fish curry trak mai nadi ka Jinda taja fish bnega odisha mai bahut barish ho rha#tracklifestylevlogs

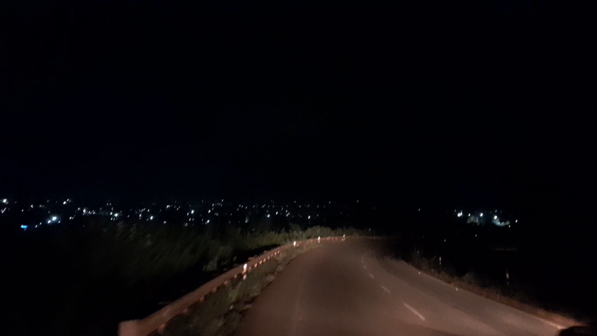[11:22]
और देख सकते हैं इदा देखो सिटी के साए एकदम पुरा रात में लाइटी लाइट दीख रहा दोस्तों अब नीचे उतरेंगे उसके पास भी खाना पिना खाये जाएगा